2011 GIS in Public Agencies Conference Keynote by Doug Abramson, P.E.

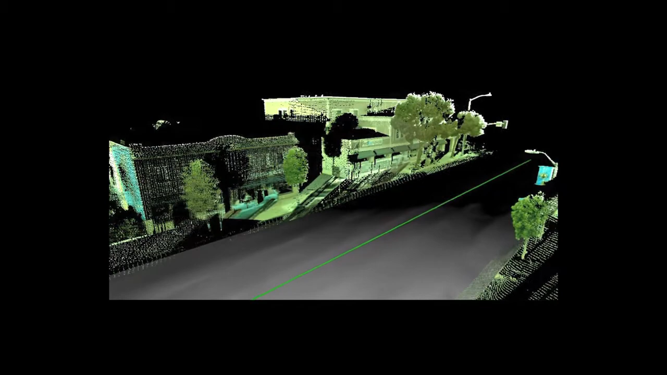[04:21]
Well, in the case of a point cloud, you have all these points registered. So in many cases,
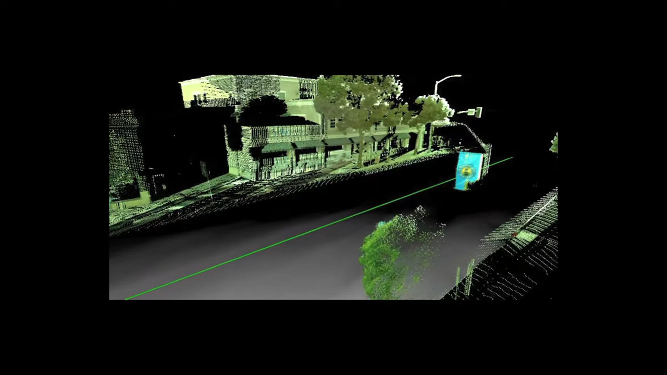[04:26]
the survey department can go back to the location that the engineer is asking about, show them the point cloud, and yeah, that right there.
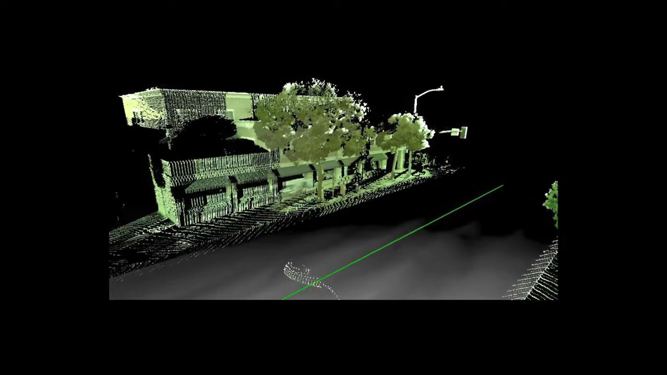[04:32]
They pick up the point, and they've already got it. So a great deal of time saving can come away.